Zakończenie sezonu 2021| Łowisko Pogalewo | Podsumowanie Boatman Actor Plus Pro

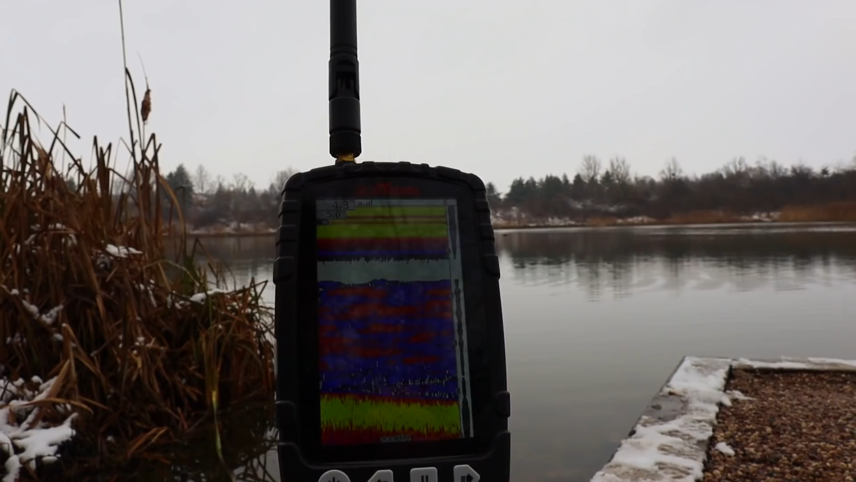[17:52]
Zobaczcie, szukam miejscówki, spróbuję Wam to pokazać, o ile... Zobaczcie, jaki tu jest gąszcz, ja płynę w stronę markera. Teraz Wam tego nie pokażę.
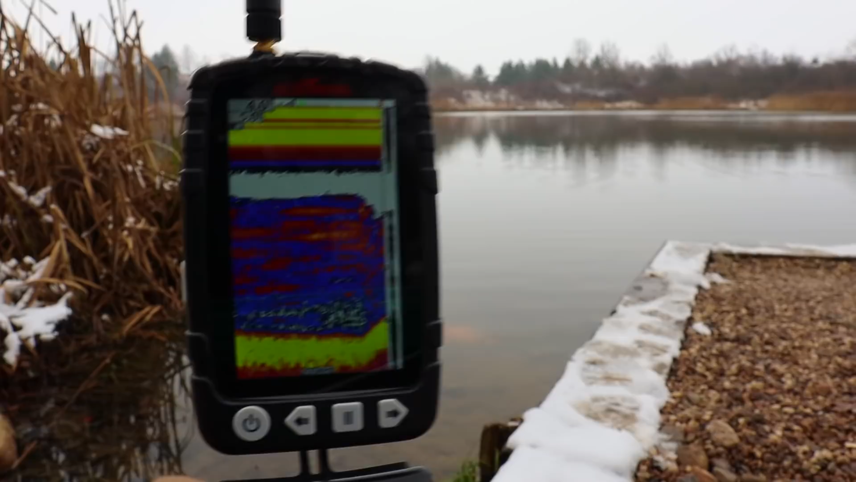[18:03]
Łódka jest tam, w stronę markera. I zobaczcie, jaki tu jest gąszcz.
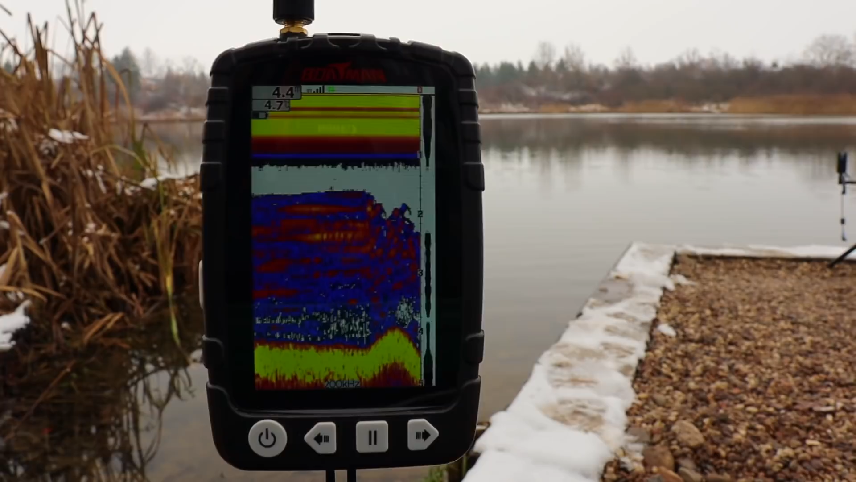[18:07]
Przecież tu jest jedna wielka dżungla. Ale za chwilę jest taki mocny spadeczek. Zobaczcie, już wyczaiłem, że tu było połączenie tych stawów. Znalazłem drogę, taką jakby, która łączy te dwa stawy. 4 metry głębokości, 5 stopni woda, zauważcie. Ale jeden wielki gąszcz. O, i nagle się urywa. Bang. I przy markerze...
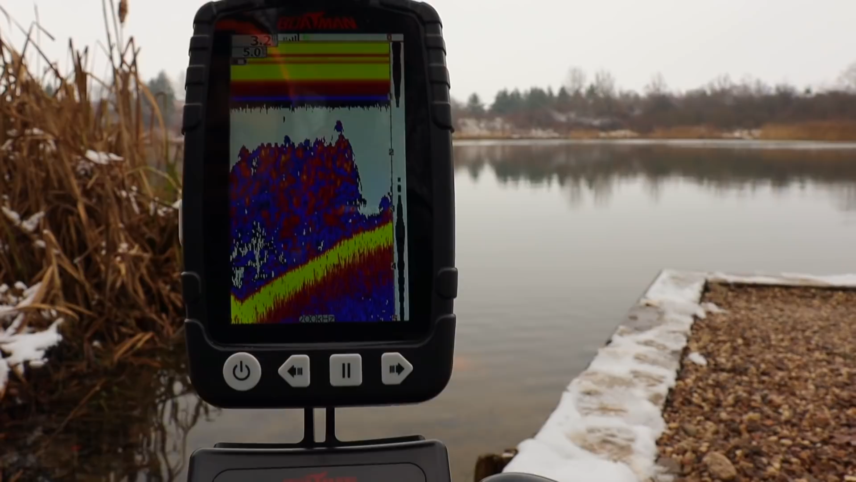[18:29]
No, jeszcze tutaj jakieś takie porośnięte. Przy markerze znowu się to wszystko wypłyca. No, ale wiecie, no 3 metry tak... No, można by zaryzykować jednym zestawem tutaj tą góreczkę, znaleźć takie czystsze miejsce. Ale tu znowu jakieś... O, badyle. No, tutaj zacząstek łuku, więc może jakaś drobnica, może coś. No, ale tu, wiecie, szukam miejsca na lewą wędkę. Nie bardzo mam pomysł, bo... Trochę tu jest wąsko, ale o...
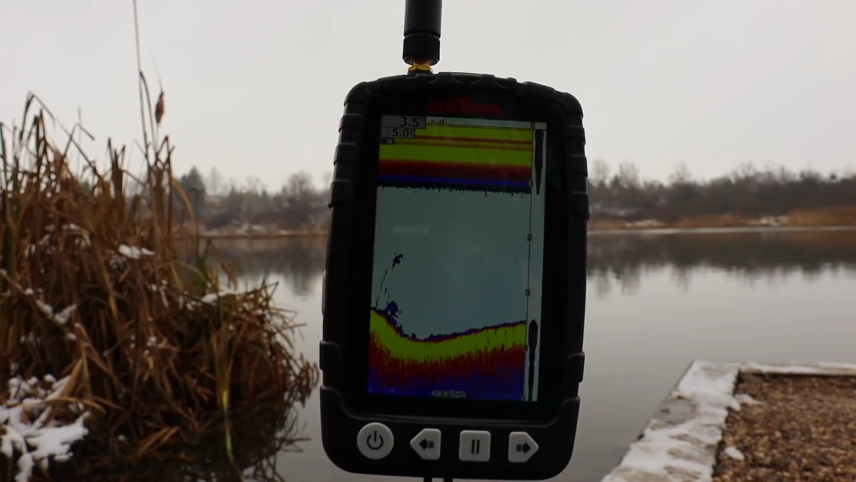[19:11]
To mnie ciekawi, ten taki spadeczek, ten 4 metry, to jest na lewo od markera. Wiecie co, zapiszemy sobie to miejsce szybciutko na jedynce. Zobaczcie, czysto 3,5 metra, zaryzykuję. Zapisałem sobie GPS-a na jedynce, zobaczcie na zielono.
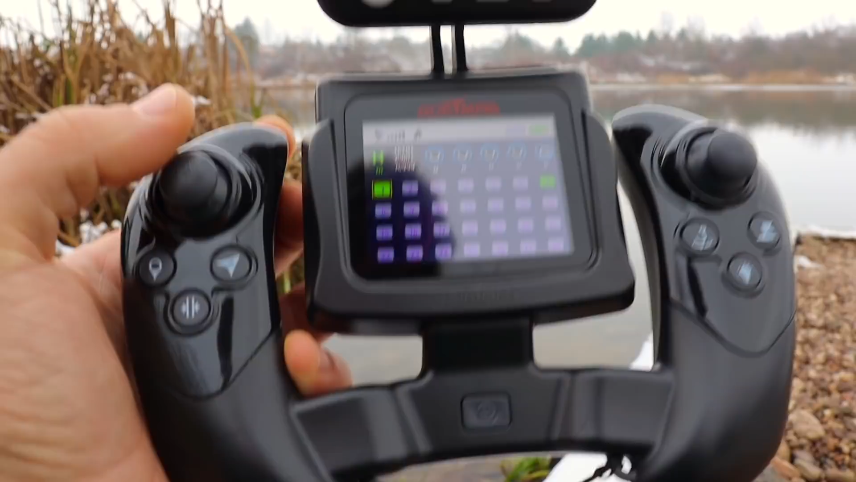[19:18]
Dość ciekawe miejsce, tu się wypłyca, to jest na lewo od markera.
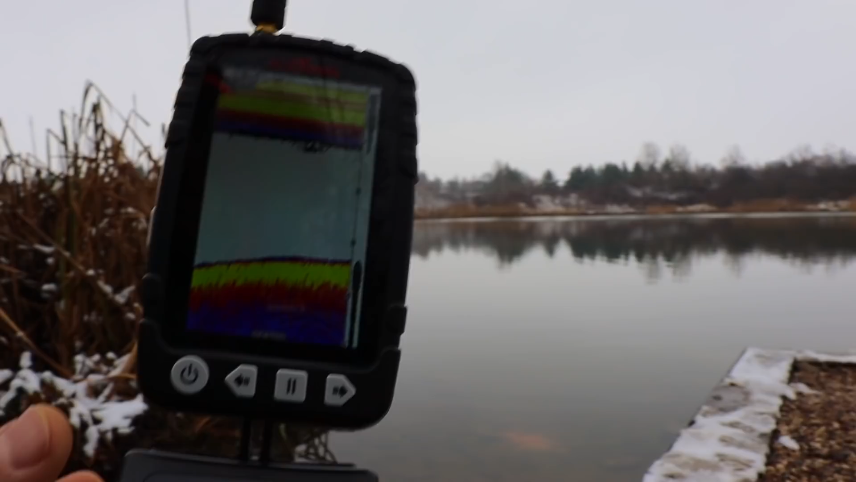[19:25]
Czekajcie, ja sobie zmienię perspektywę, żebym ja zobaczył, gdzie to jest. Łódka ma pójść tam, zobaczcie, mam 3,30.
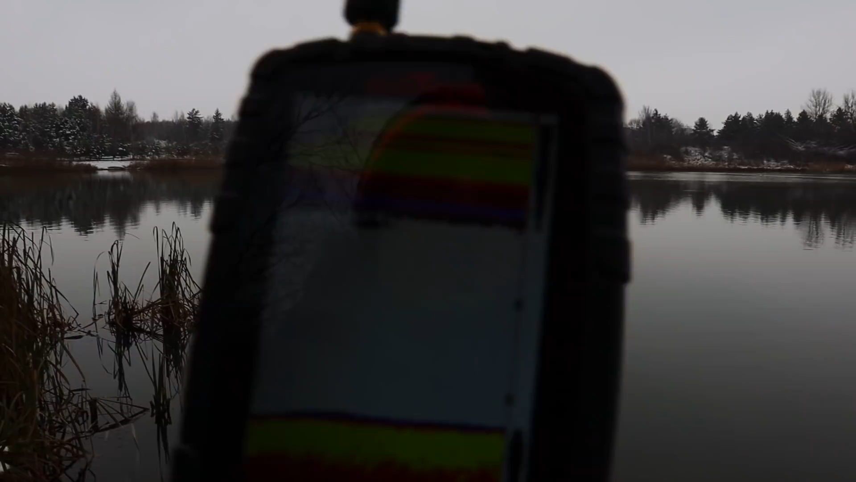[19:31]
Trochę się cofnę, zobaczymy. Zobaczymy, słuchajcie. Teraz zaczynam się cofać. Zobaczymy, co tutaj wyjdzie. Ale dość czystawo. O, fajny spadeczek, 3,80. I twardawo, fajne takie miejsce.
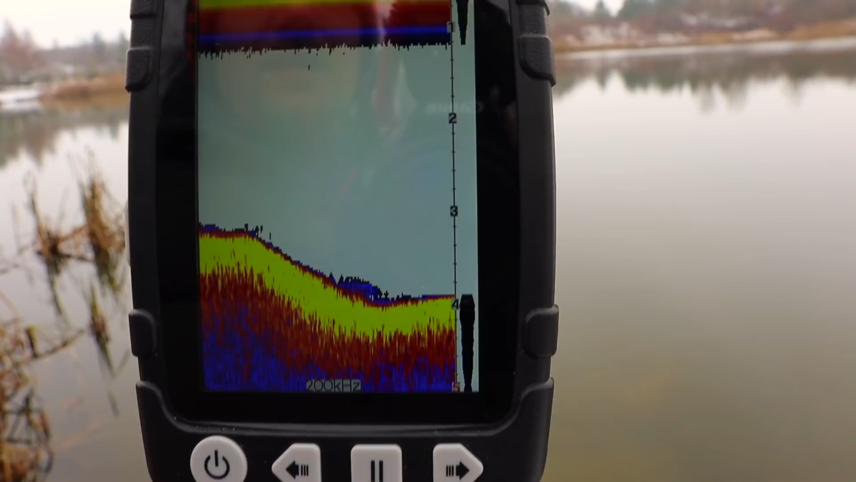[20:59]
No dosyć ciekawie i czysto, słuchajcie, 3,80. Fajna meta, nie? 4 metry. Zapiszę to jako dwójeczkę, wybaczcie, na chwilę ręki potrzebuję.
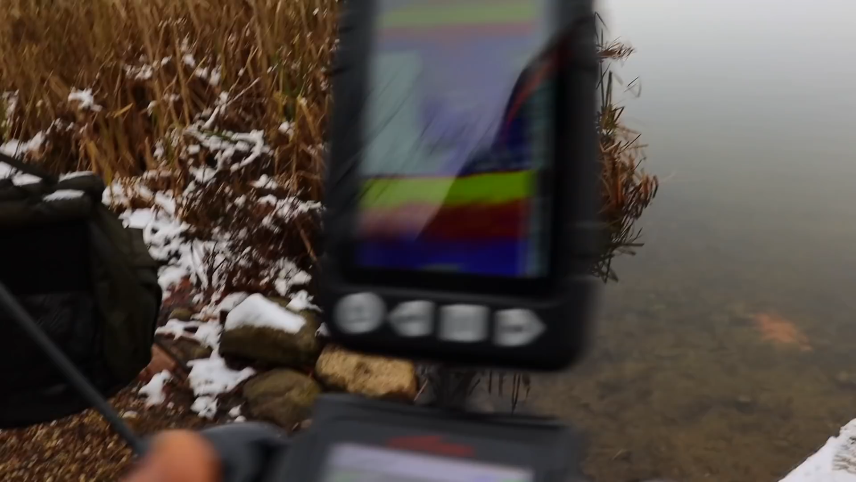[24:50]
Zobaczcie, gdzie zostawiłem zestaw. Tutaj pierwszy upadł zestaw, takie wtedy było 3,40 na takim lekkim wzniesieniu.
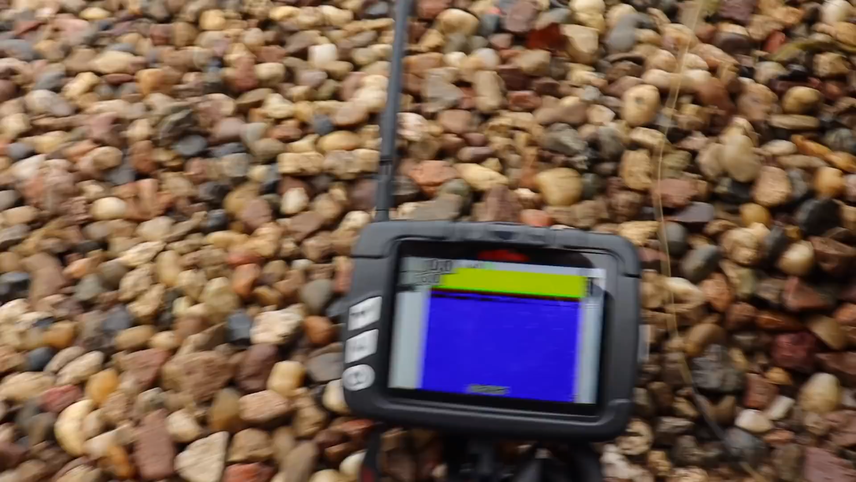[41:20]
Echosonda SN22, czyli tą echosondę już znacie. Natomiast jeżeli chodzi o aparaturę, jest pewna różnica, ponieważ ta łódka ma troszeczkę wgrany inny soft.